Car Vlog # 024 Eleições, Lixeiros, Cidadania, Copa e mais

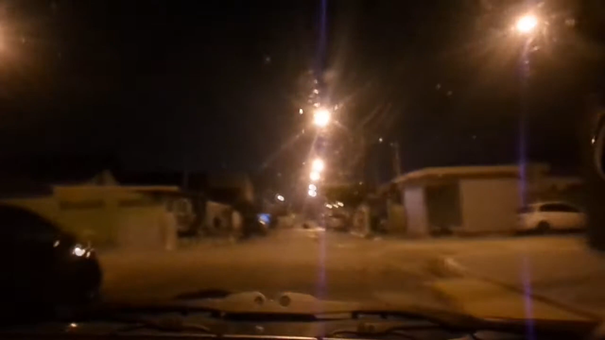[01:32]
Ó, o pessoal pintando a rua aí pro Jogo do Brasil. Legal.
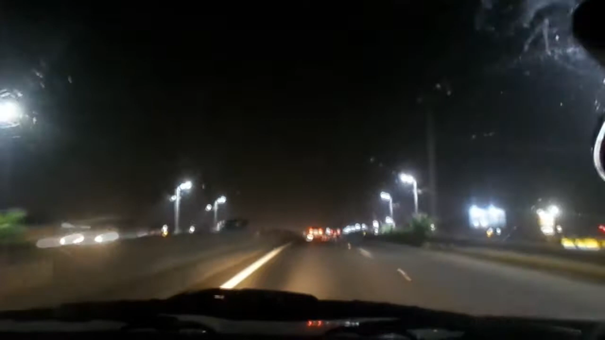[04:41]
Eu continuo com a minha gripe, resfriado, sei lá o que é isso. Aqui aconteceu alguma coisa aqui, tem carro de polícia. Caminhão, parece ser um caminhão tanque. pequeno caminhão aí, um caminhão tanque e um carro de polícia.
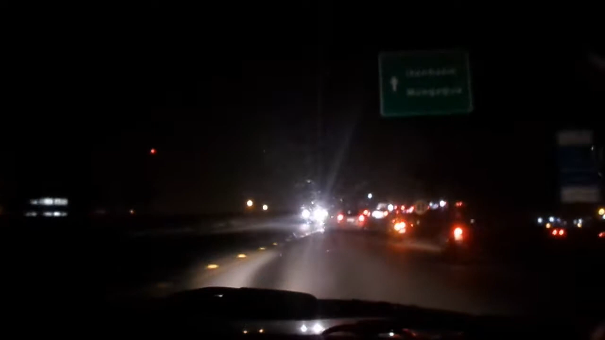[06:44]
onde não sei por que caralho anda todo mundo a 30 por hora, que é a velocidade em que estamos neste momento. Dá pra fazer uma pista de 3 faixas aqui.
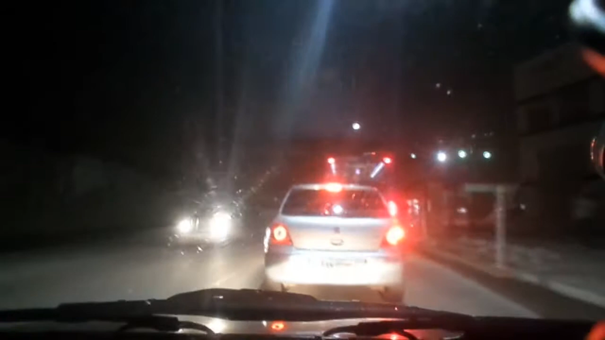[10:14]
Não sei se eu estou certo. Eita, nós. O cara fez que ia passar o ônibus e não passou. Aí embarreirou todo mundo aqui. O cara do ônibus também encostou, já deu o setup de saída. Tinha nem parado ainda. Aí o cara se assustou. Puta merda, tem uma pilha de tijolo ali na calçada.
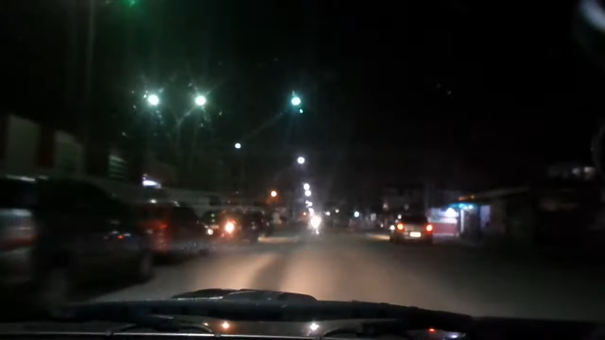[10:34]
Em frente aqui a UPA. Isso na mão do vagabundo é uma arma. Coisa linda. Esses vaguinhos aqui pra nós. Então beleza. Obrigado por sua audiência. Deixe seu like, se inscreva no canal caso não seja inscrito. E se puder compartilhar o vídeo, ajuda bastante. Um abraço.